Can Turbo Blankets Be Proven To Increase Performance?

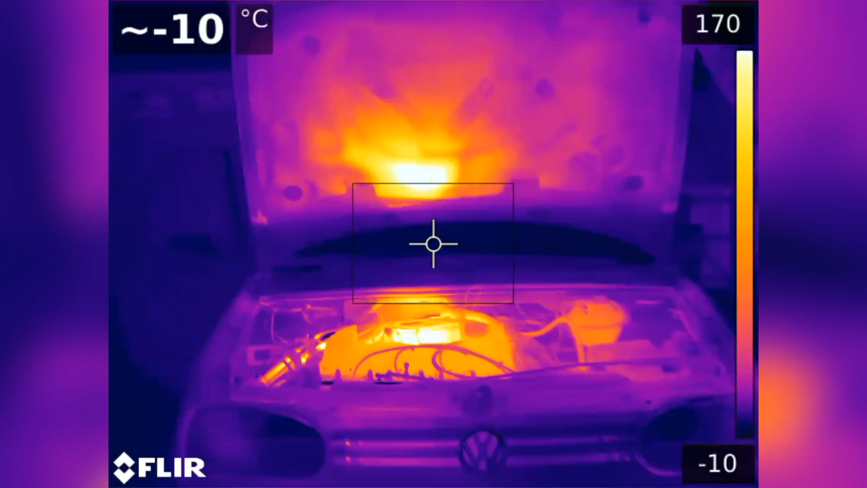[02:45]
On screen: spot -10°C
So the turbocharger itself was getting as high as 500 degrees Celsius.
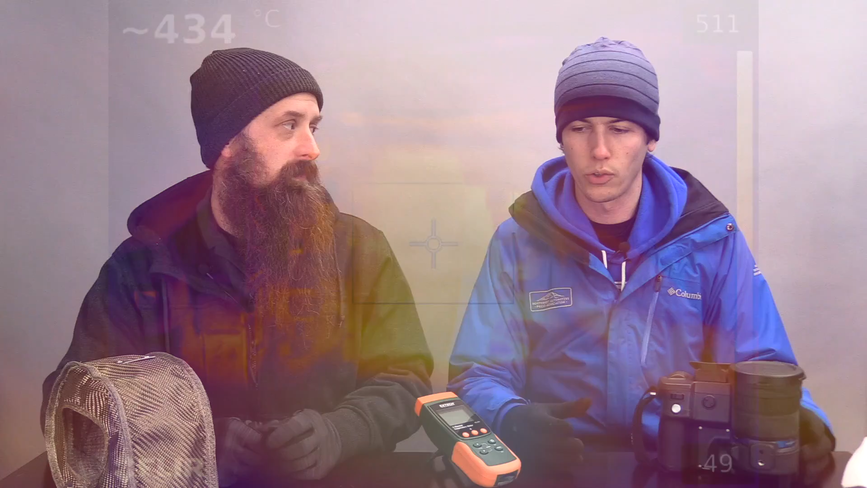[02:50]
And so then we put the turbo blanket on top of that.
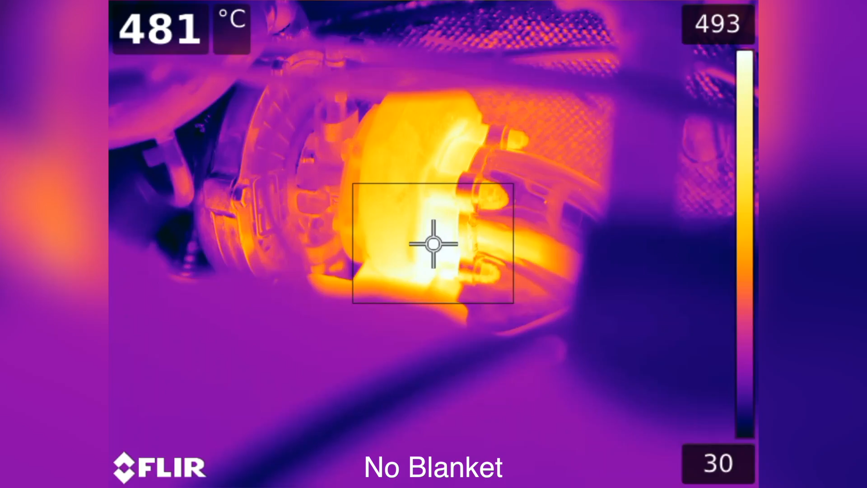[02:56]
On screen: spot 481°C
And that top, the turbo itself, when I measured it, you know, you're seeing somewhere in the 430 degree range to 500 degrees C.
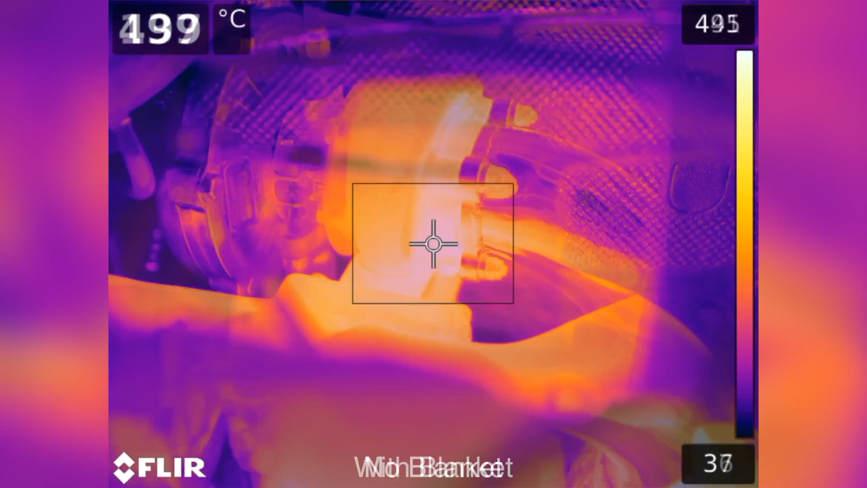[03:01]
When we measured this turbo blanket, it was only 160 to 200.
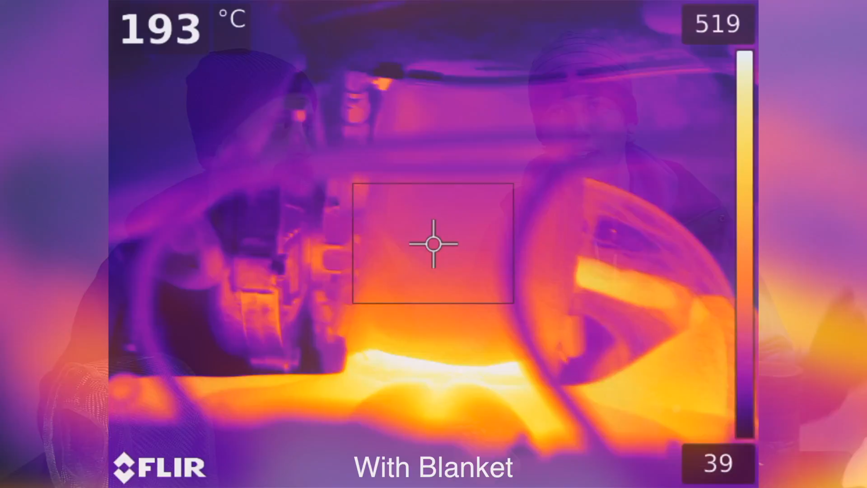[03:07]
On screen: spot 193°C
So you have far less heat radiating out to the rest of the engine.
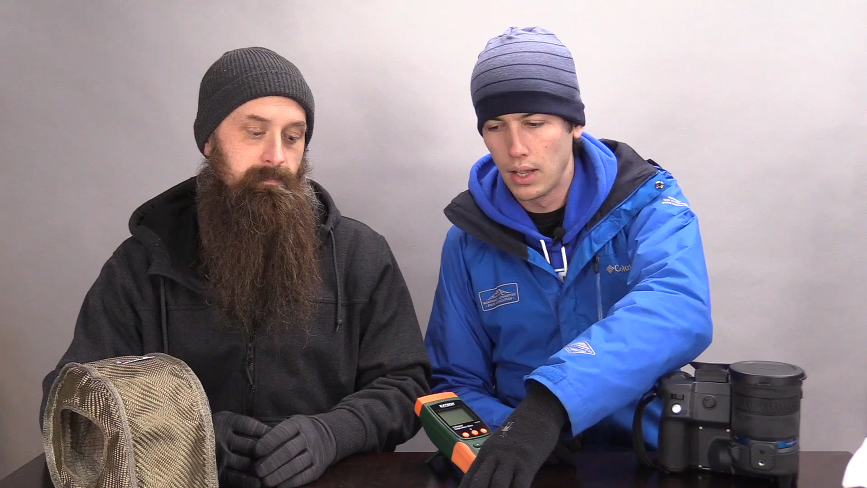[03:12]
And so consequently, you can see numbers drop, not across the board, but in a lot of areas. So looking on the compressor side of the turbo,
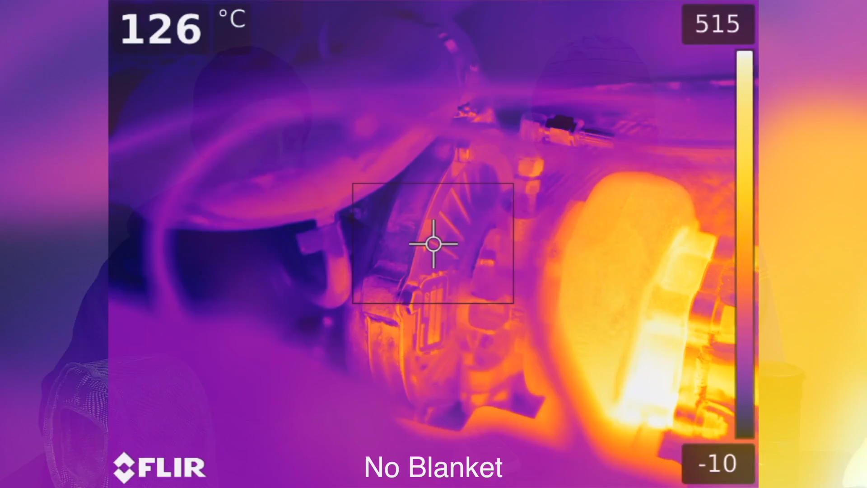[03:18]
On screen: spot 126°C
we're seeing temperatures around 125 to 145 without a blanket and down to 102 to 137 with the blanket.
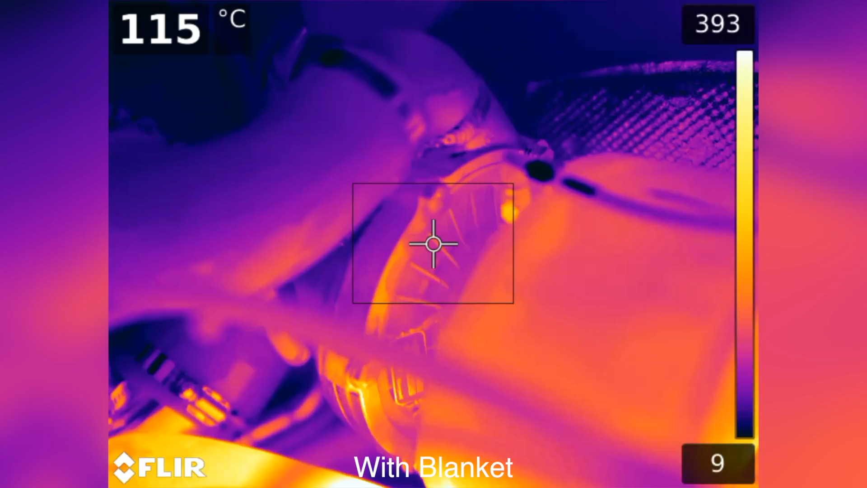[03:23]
On screen: spot 115°C
So on average,
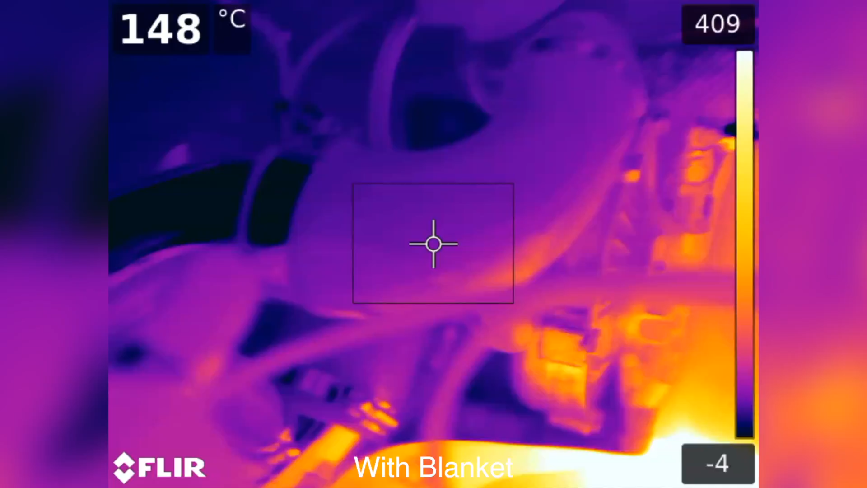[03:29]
On screen: spot 148°C
look to be lower on the turbo out intake and on the coolant line, we didn't notice a temperature change.
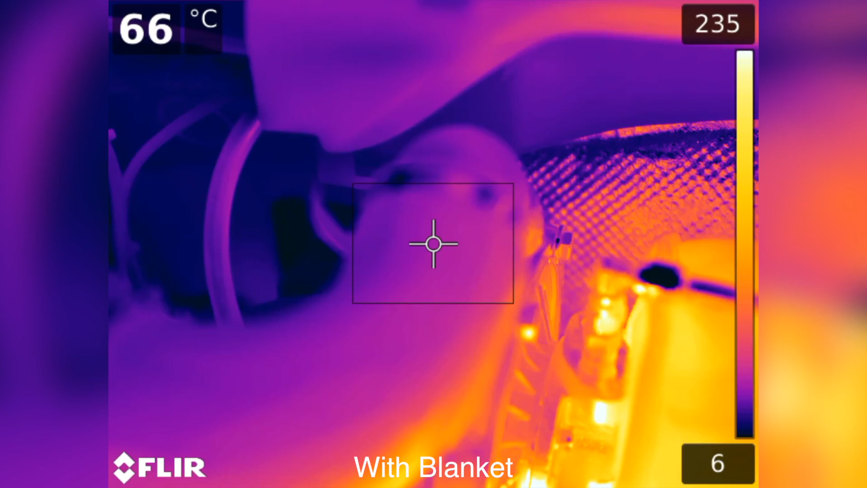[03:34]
On screen: spot 66°C
So around 60 to 70 degrees Celsius on the turbo out and 100 degrees C for the coolant line.
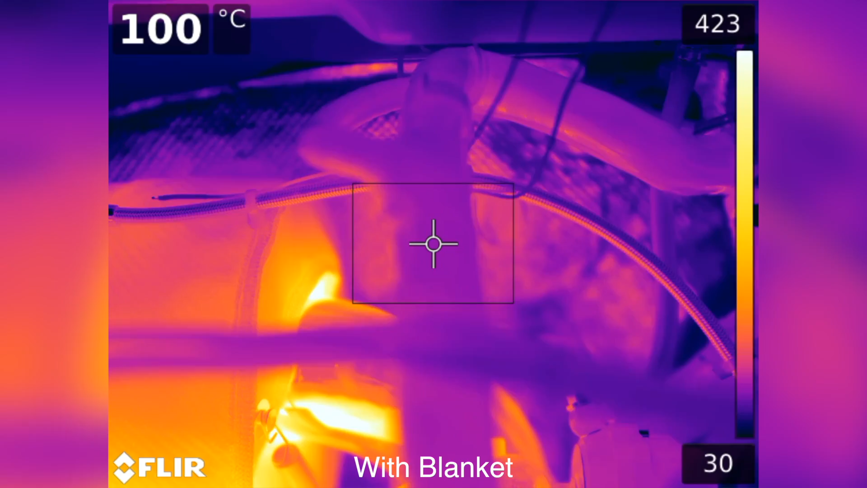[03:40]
On screen: spot 100°C
So the coolant line was the temperature of coolant. For those, I think it's important to note too that the air temperature today is probably in the 20 or so degrees, 25 degrees Fahrenheit. It is very cold.
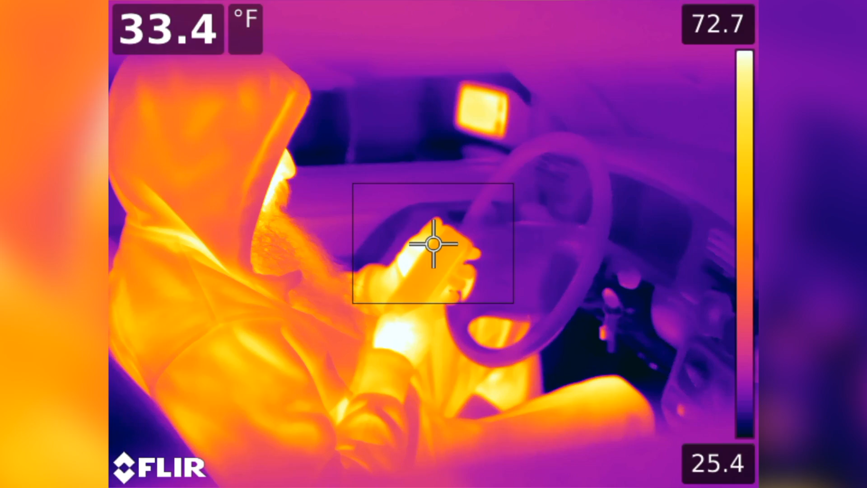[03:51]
On screen: spot 33.4°F
And I think that probably is impacting a little bit of what we're seeing underneath the hood. Yeah, I would say so.
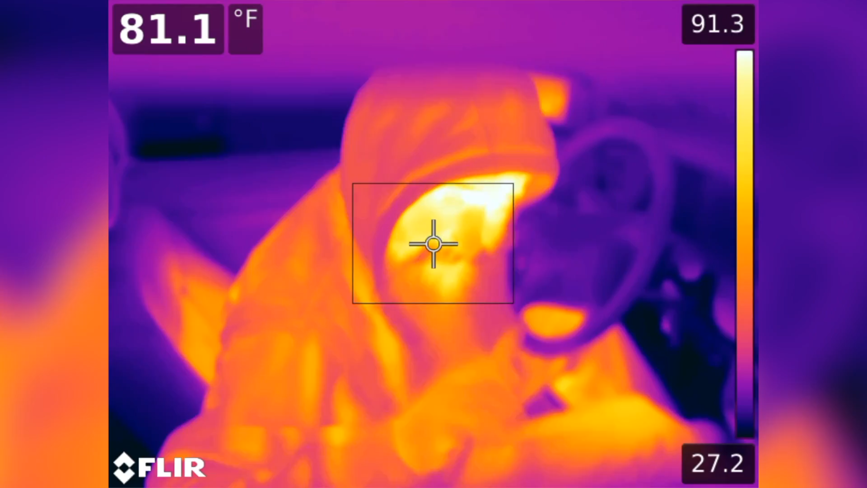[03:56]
On screen: spot 81.1°F
And so what else did we have? Oh, we looked at the inside of the footwell as a passenger at your feet. What is the temperature going to be like?
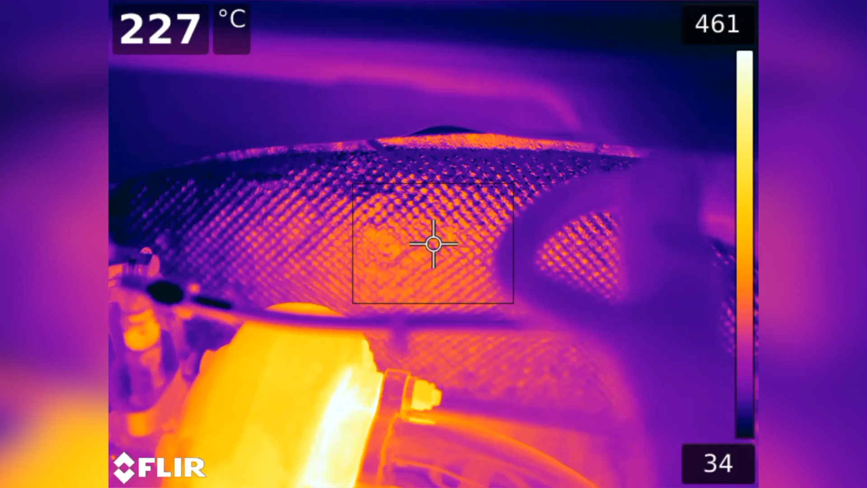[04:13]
On screen: spot 227°C
Because of the location of the turbocharger and its proximity to the bulkhead, we were really interested to see how much heat was radiating into the cabin of the car on a car that doesn't have a heater core at this time versus, you know, without the blanket versus with the blanket. And we saw pretty significant.
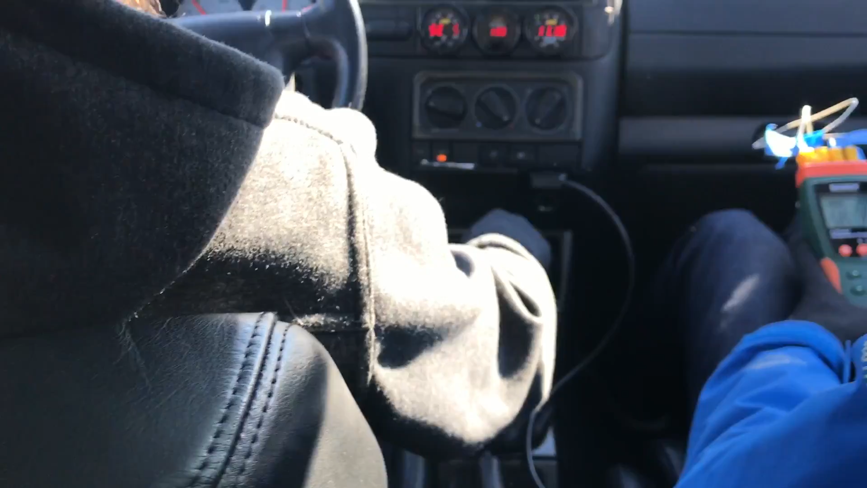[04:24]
Yeah. We saw and felt a pretty significant temperature difference with the blanket versus without the blanket. Yeah. So the peak temperature I saw without the blanket was five to six degrees Celsius
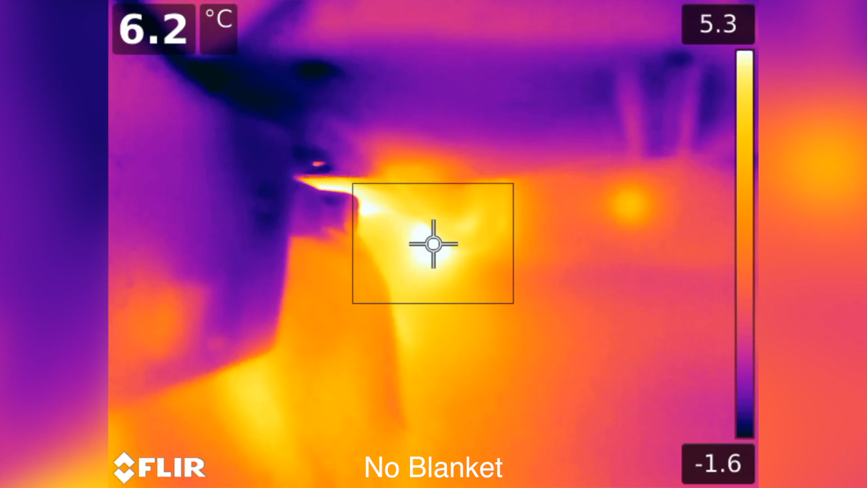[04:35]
On screen: spot 6.2°C
in that footwell right on the other side of the bulkhead.
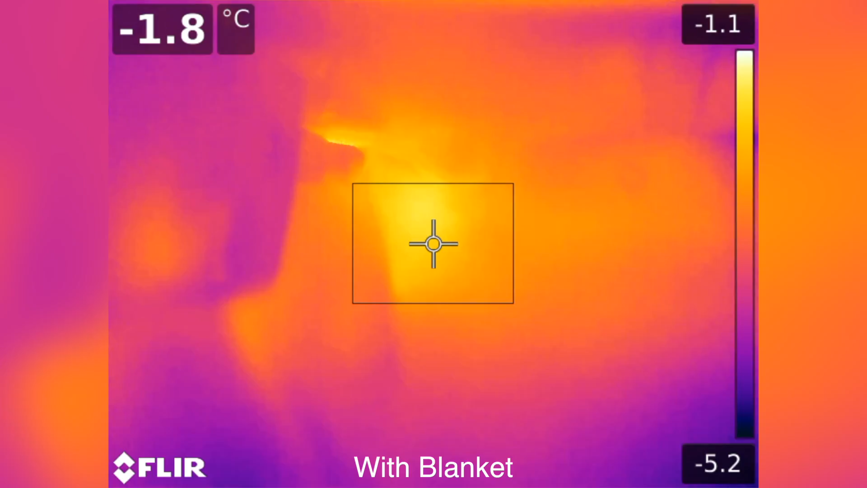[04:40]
On screen: spot -1.8°C
And the peak temperature I saw with the turbo blanket on it was minus one to minus two degrees Celsius. So we were not getting warmed up.
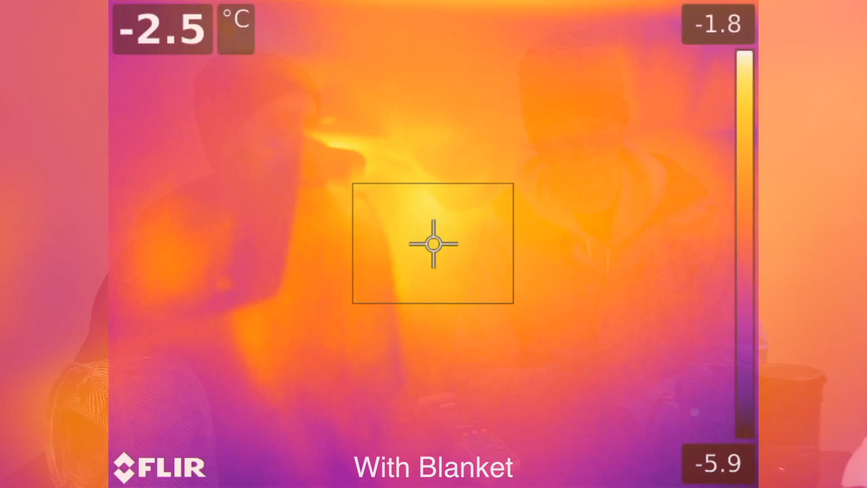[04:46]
On screen: spot -2.5°C
And in the winter, turbo blankets could make you cold if you don't have heat.